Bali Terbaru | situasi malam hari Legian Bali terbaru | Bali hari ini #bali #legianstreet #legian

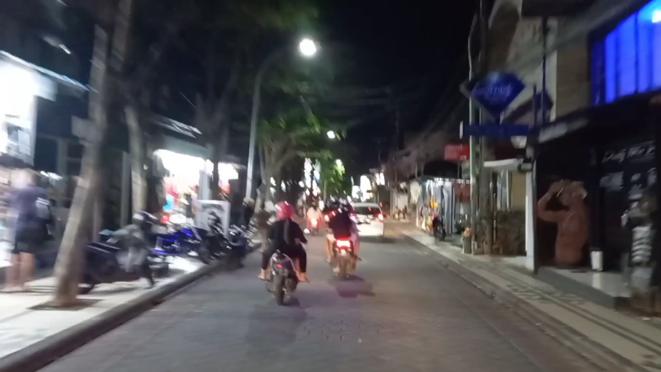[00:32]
bagaimana kondisi Jalan Raya Legian di malam hari. Legian mulai ramai lagi ya.